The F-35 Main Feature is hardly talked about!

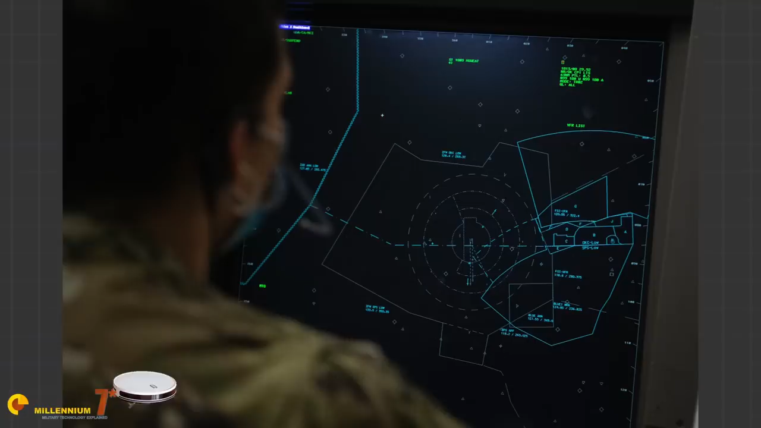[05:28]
A radar will generate a blip on the screen associated with distance,
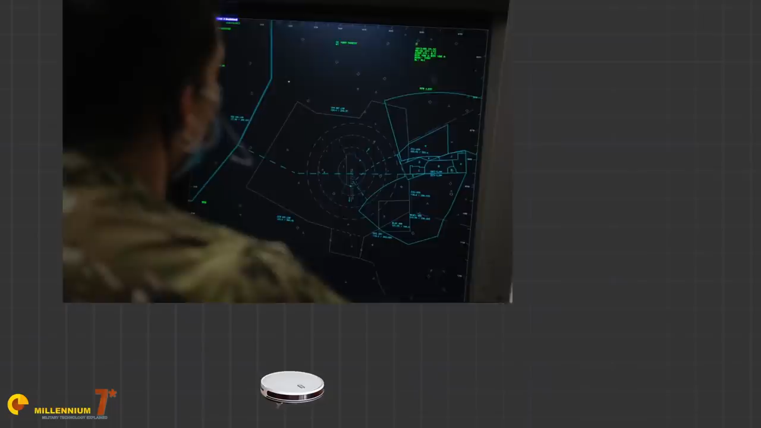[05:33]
azimuth, speed, altitude, acceleration, and other properties.